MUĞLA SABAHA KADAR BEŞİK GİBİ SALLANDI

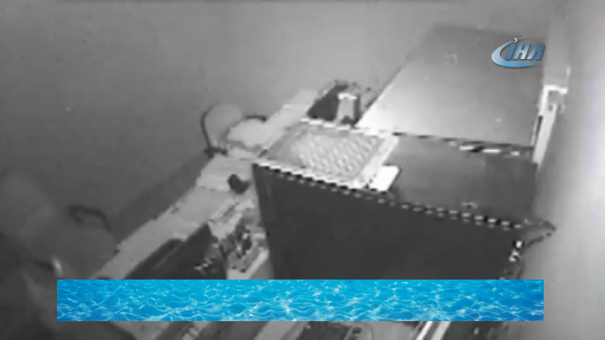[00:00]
Saat 23.22'de merkez üstü Muğla'nın Ula ilçesine bağlı Arıcılar Mahallesi olarak saptanan 5 büyüklüğündeki depremin ardından bölgede sabah
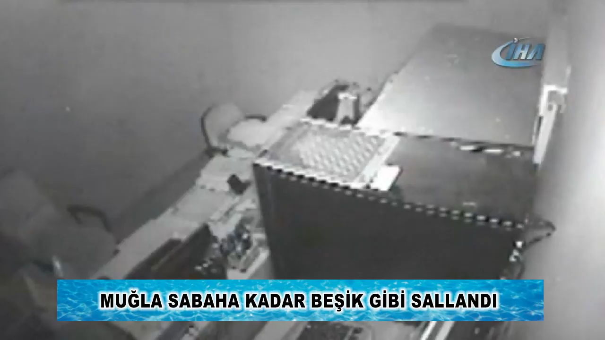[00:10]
saatlerine kadar 40'a yakın atçı sarsıntı daha kaydedildi. Korkuya neden olan deprem anı Ula ilçe merkezindeki bir iş yeriyle marketin güvenlik kameralarına yansıdı. Deprem nedeniyle il genelinde herhangi bir can ve mal kaybının yaşanmadığını belirten Vali Esengül Civelek,